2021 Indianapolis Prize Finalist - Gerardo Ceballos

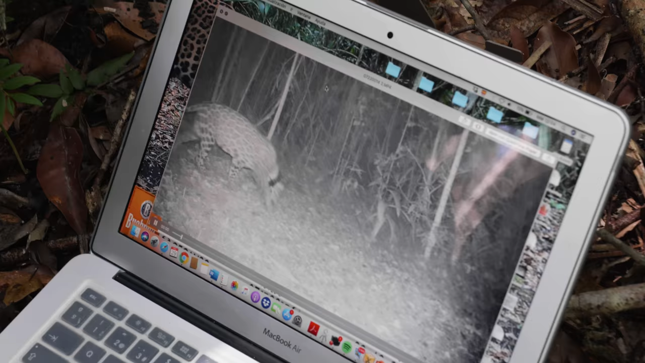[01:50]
Oh, wow. That's great. This is one of our jaguars.